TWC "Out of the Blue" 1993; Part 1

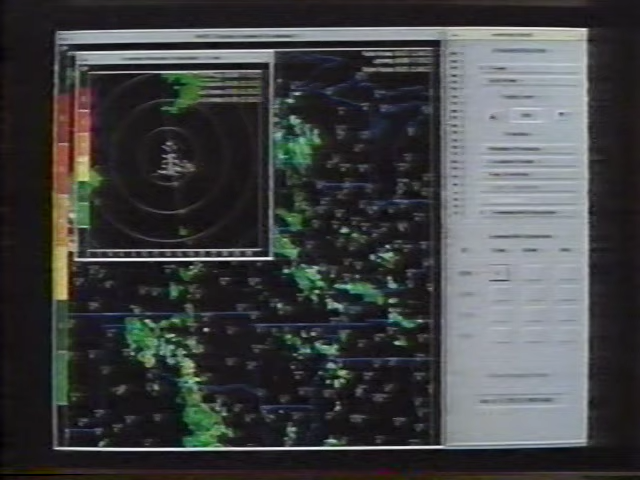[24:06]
But what we have in this laboratory are a number of display systems that are being designed to bring aviation weather to pilots, air traffic controllers, flight service specialists.